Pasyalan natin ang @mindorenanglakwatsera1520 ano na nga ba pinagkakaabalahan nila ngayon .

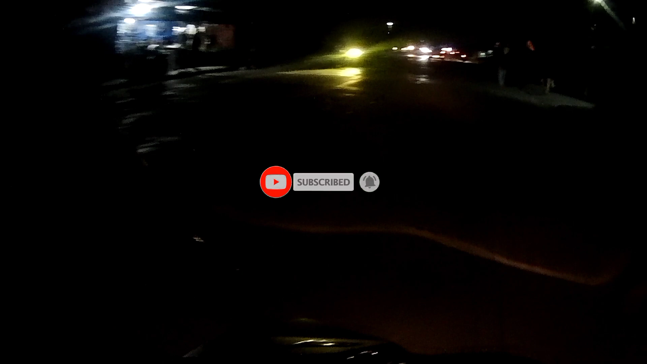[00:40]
Ingat sa lahat ng sasakyan, yung drive. Medyo madilim dito ang ano sa amin ng pasada.
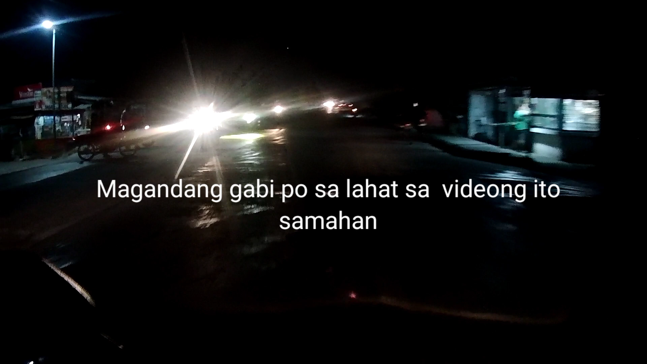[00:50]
Ilaw lang ng sasakyan ng ano, nagpapaliwanag. Pasada.